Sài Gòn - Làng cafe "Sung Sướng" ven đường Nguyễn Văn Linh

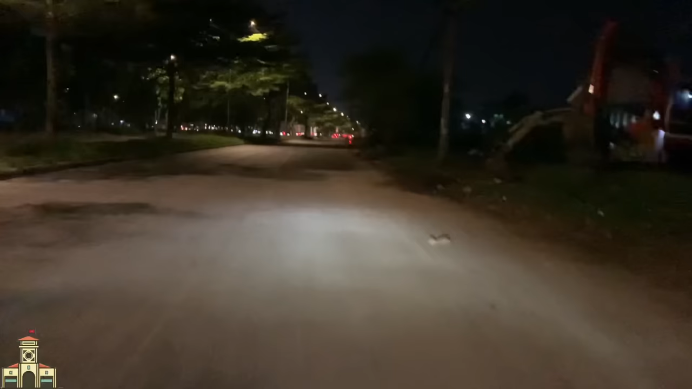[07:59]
Nó nằm liền kề với nhau. Nó có khu hay sao á anh chị. Đường Nguyễn Văn Linh phía trước là đường Phạm Hùng. Ở đây thì đoạn đường này còn xấu, ở trong mé không có cái vỉa hè đi bộ anh chị. Nó không có, mà
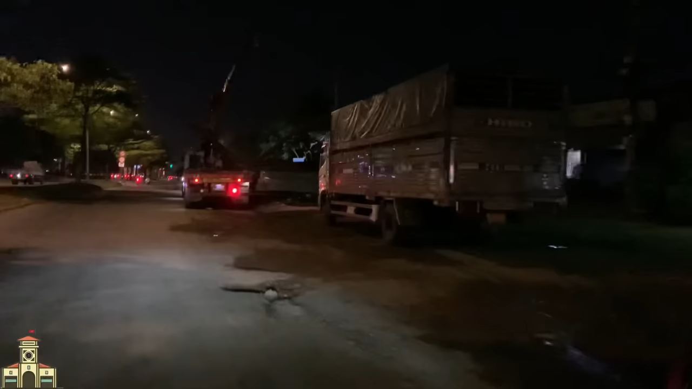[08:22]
mấy cái công ty sắt xe bãi rồi nhiều.
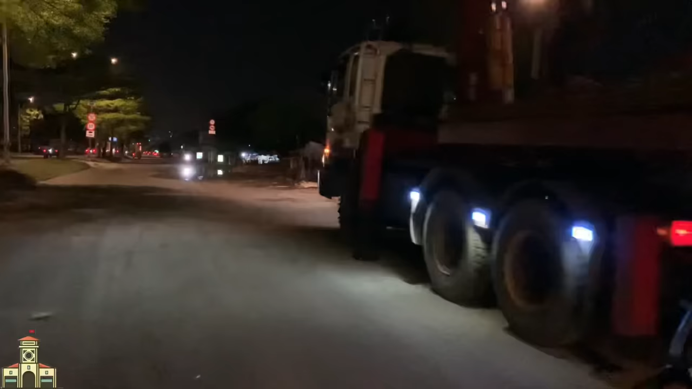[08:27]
Mưa nhỏ, cống thoát nước được chưa có, anh chị thấy nguyên cái dụng nước to á.
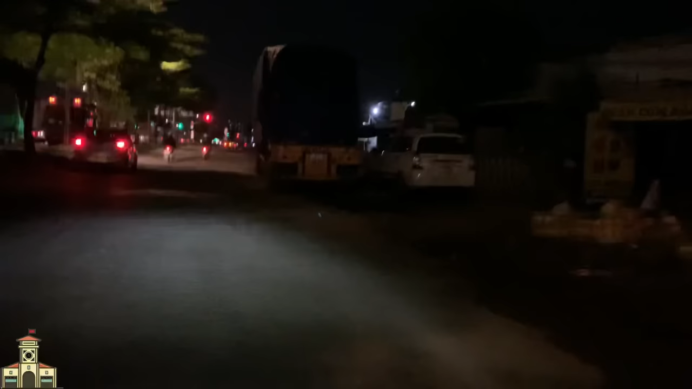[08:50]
Cà phê mà đèn tối thui á anh chị. Nó phía trước anh chị mình là đường Phạm Hùng nè.
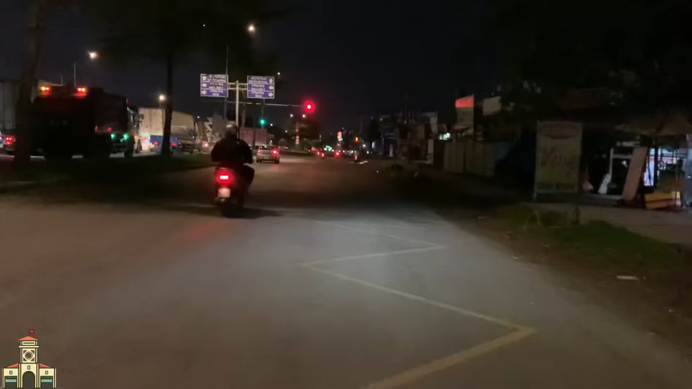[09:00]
Mình đi rẽ trái thì về hướng cầu Nguyễn Văn Cừ. Còn mình rẽ phải thì đường Phạm Hùng nối dài đó anh chị. Đoạn đường trong đó có nhiều khu đại gia, rất là nhiều luôn.
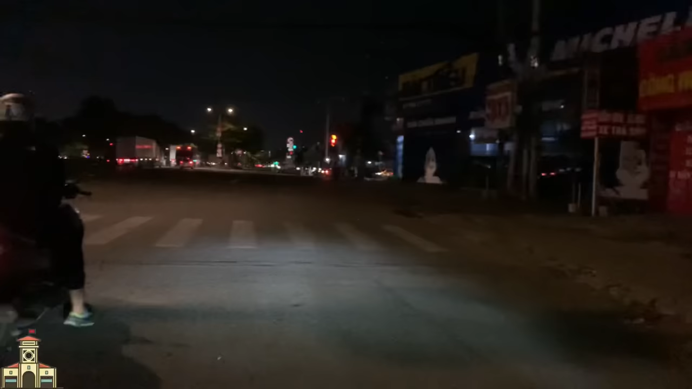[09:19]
Trong đó toàn là nhà giàu không à, biệt thự.
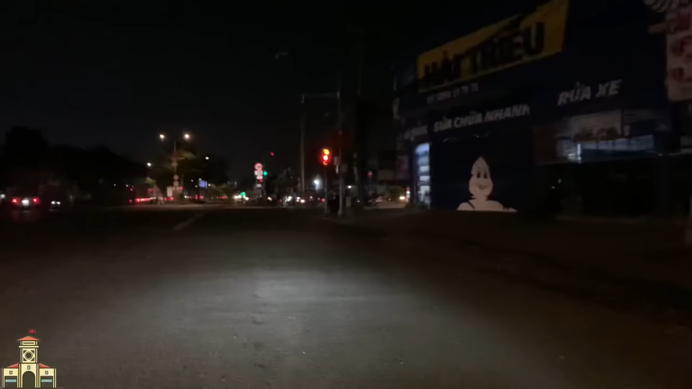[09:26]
Đây có một cái gara Hải Triều lớn anh chị.
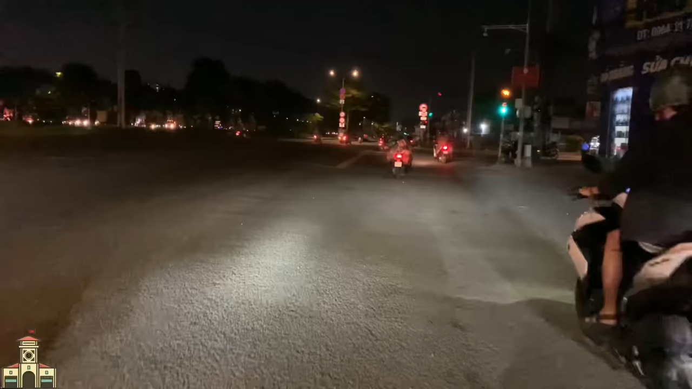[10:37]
nó rất là đông luôn.
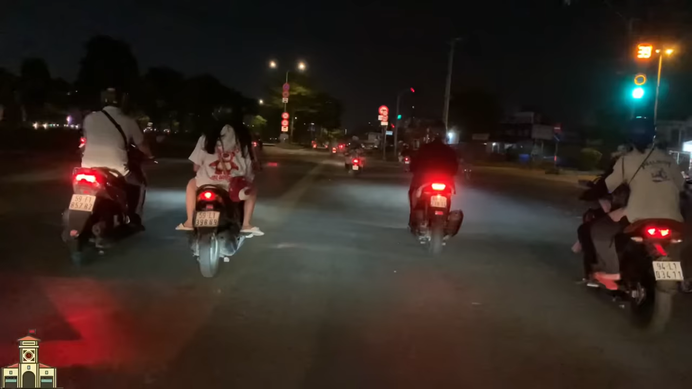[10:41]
Hồi trước này đoạn đường nó còn nhỏ đó chị, sau này về sau đó, người ta mở thêm cái làn đường cho nên là đường xá nó cũng rộng.
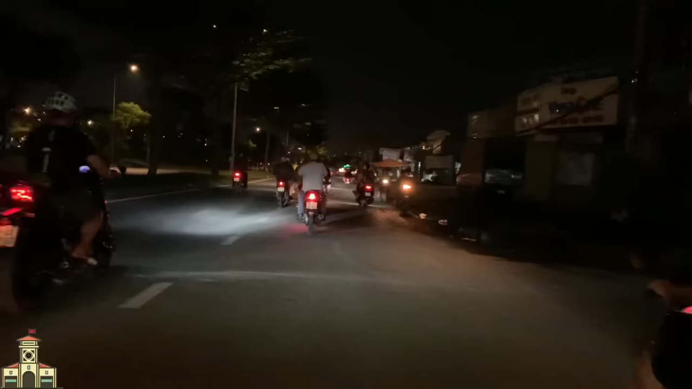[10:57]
Đoạn này thì
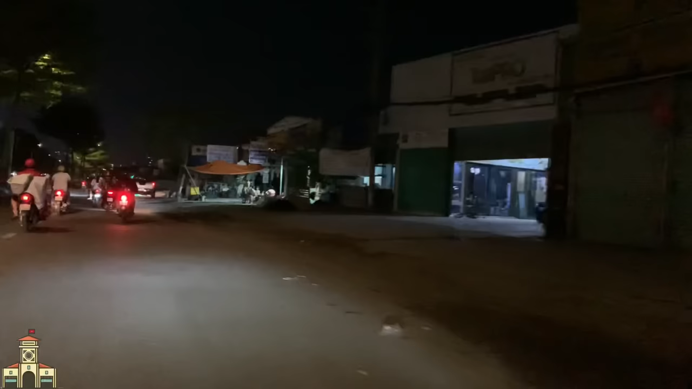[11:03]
có những cái doanh nghiệp đá hoa cương, sắt thép. Qua khỏi cái
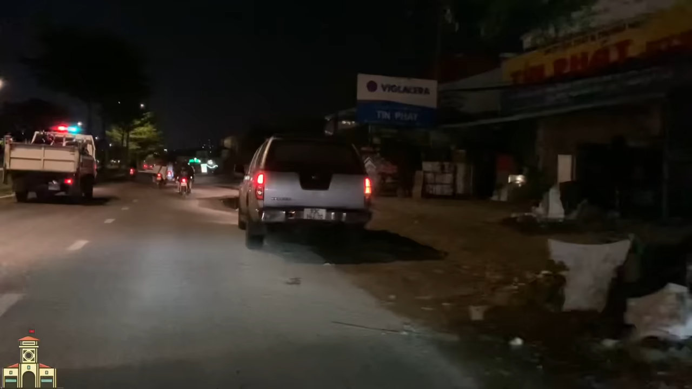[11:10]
ngã tư giữa Phạm Hùng và Nguyễn Văn Linh nè. Ở phía trước là anh chị thấy nó liền kề với nhau, những cái quán cà phê nó khích khích với nhau nè. Đó, cà phê Võng nè, 779 nè. Anh chị mình cái này mấy anh chứ không có chị nè. Cái này mấy anh đi giải trí
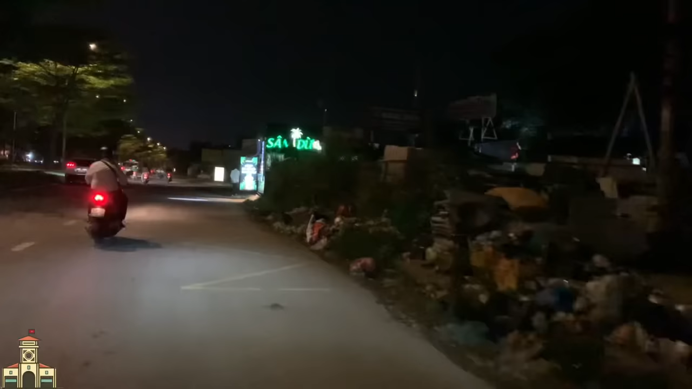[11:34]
chắc có thể cuối tuần là đông, nhậu nhẹt đồ đó anh chị, xong rồi cái bắt đầu đi thư giãn. Liền kề nhau đó anh chị. Giờ này 9 giờ rưỡi hơn, 9 giờ 40, nãy giờ cũng 10 phút rồi. Thời tiết nó mát á anh chị, cảm thấy con người mình nó khỏe ra,
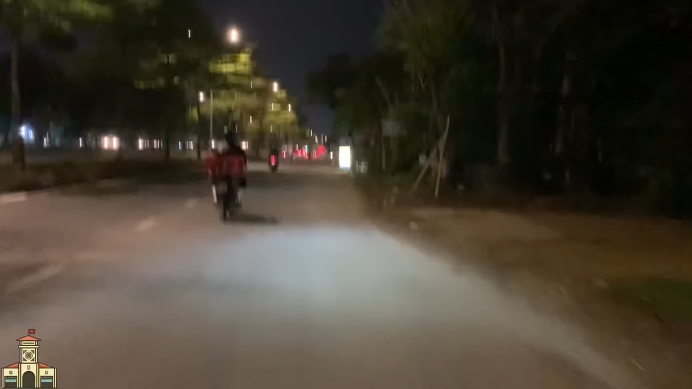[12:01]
chứ nó không có oi bức như khoảng trừng tước. Đường này á, nếu mà mình không lên cầu, mình đi cặp mép tay phải á anh chị, thì mình về hướng Trung Sơn. Thì bên đoạn Trung Sơn đó là cũng có những cái cà phê ghế đôi dành cho những bạn trẻ đó anh chị. Họ yêu nhau thì họ
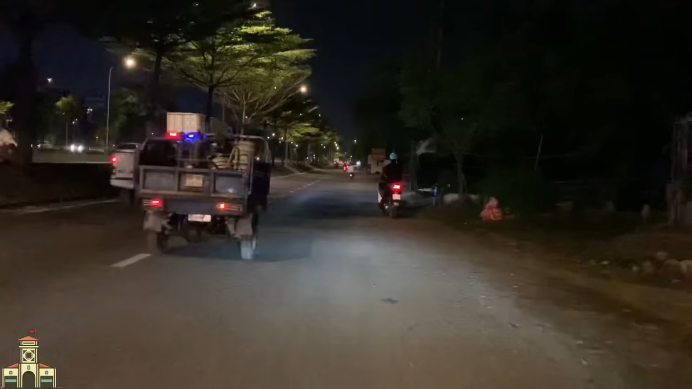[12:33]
hẹn hò những cái chỗ quán vắng như vậy tâm sự. Mà em thấy có lẽ là mũi nhiều á, ở đó nó phức á, lùm cây nhiều lắm. Đây là đại lộ Nguyễn Văn Linh.
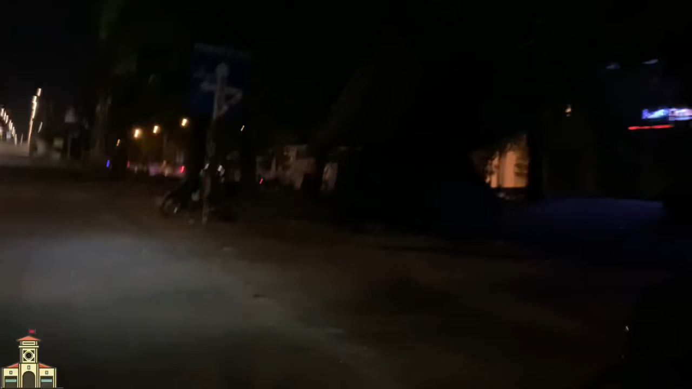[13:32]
Đây em rẽ xuống đây chia sẻ anh chị mình mé bên chuỗi cà phê bờ sông quá anh chị, ghế đôi.
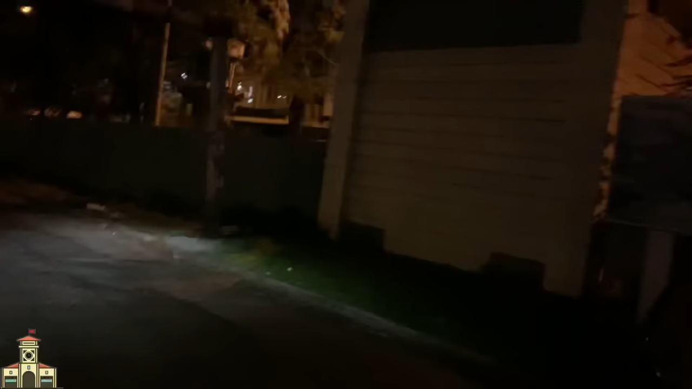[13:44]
Vừa rồi thì anh chị cũng thấy, em thấy là được 4 người.
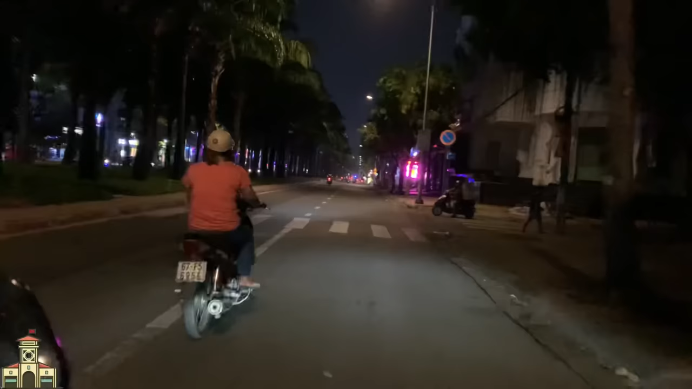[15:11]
giữa con lộ nó có cái hàng cây đẹp quá anh chị. Bây giờ Trung Sơn phát triển ha.
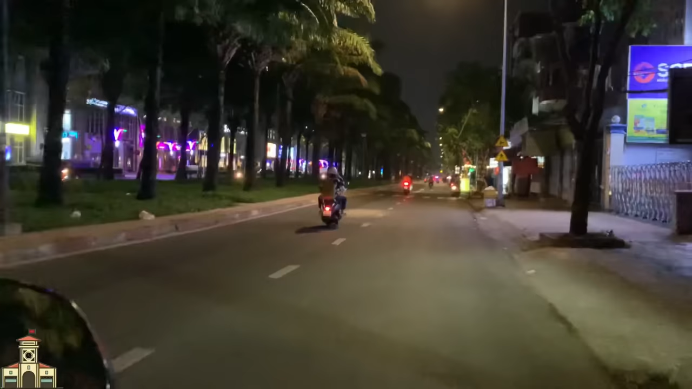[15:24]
Đô thị hóa lên rồi. Nhưng mà nay quán nhậu không đông. Nay trong tuần anh chị, nay thứ tư. Em chạy thêm một đoạn nữa tới vòng xoay. Đây là khu vực Trung Sơn. Thì mé bên tay phải em ở cái video trước em cũng có chia sẻ rồi. Ở trong là khách sạn nó cực kỳ nhiều luôn, nó khích khích với nhau đó anh chị.